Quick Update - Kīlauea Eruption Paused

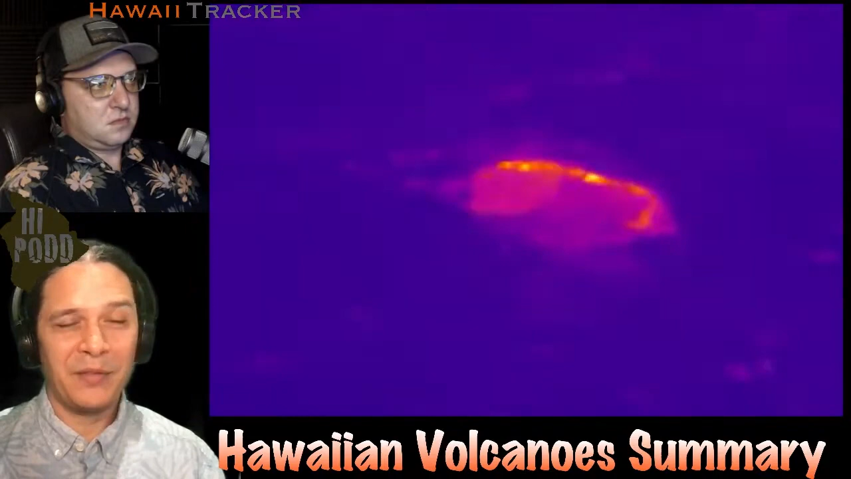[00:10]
This week's Hawaiian Volcano summary. You guys are seeing the last week of activity on an F1 USGS thermal camera, and it's showing a little bit of resurfacing of that lava lake after what's been a few weeks of decrease in activity. And we've seen the ooze-up areas decrease in extent and come to a full 48-hour pause here in the last couple days before having another breakout that popped up last night.
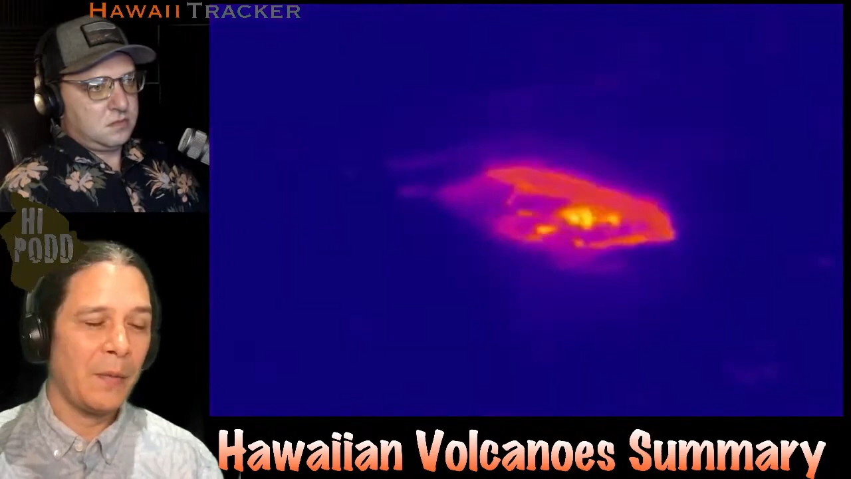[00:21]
So that's what's on a loop here. That actually brings the volcano to its first official full pause since eruption started about two months ago.
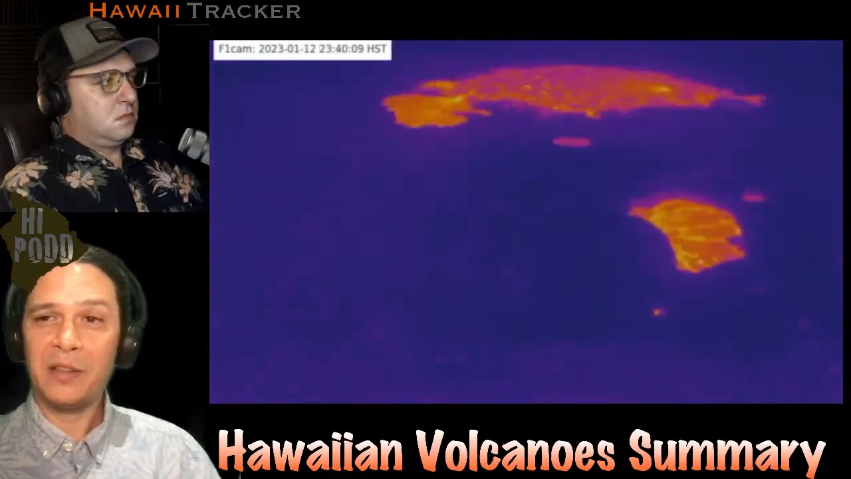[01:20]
We have had decreasing ooze-ups and breakouts in that western lava lake, which is the only one that was remaining this past week. Really, the big burst out from that eastern lake lasted about a month. We saw the switch to the central vent just about one month ago from today. And since then, both the eastern and central vents have shut off. Just the western vent was hanging on, and this past week it also seems to have shut off.
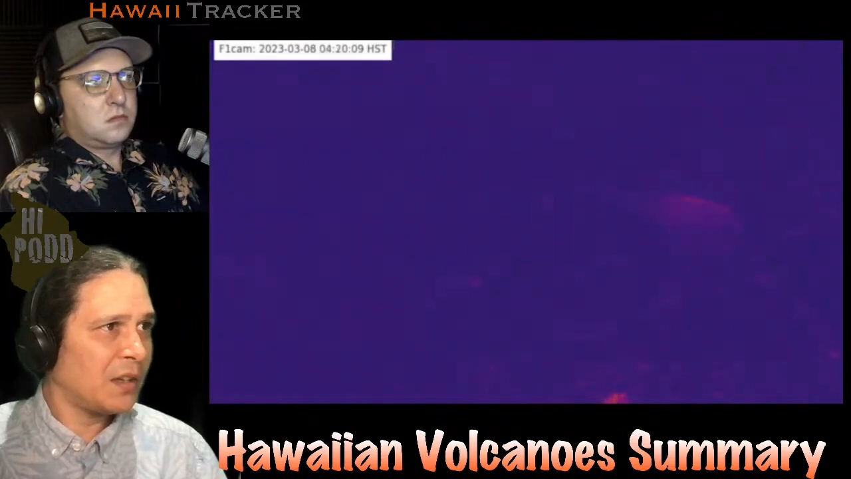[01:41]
So that's the evidence in the surface of what's happening. That's the activity on the surface coming to a full pause. However, if we look at the signals underground, this is a GPS signal across Kilauea Caldera,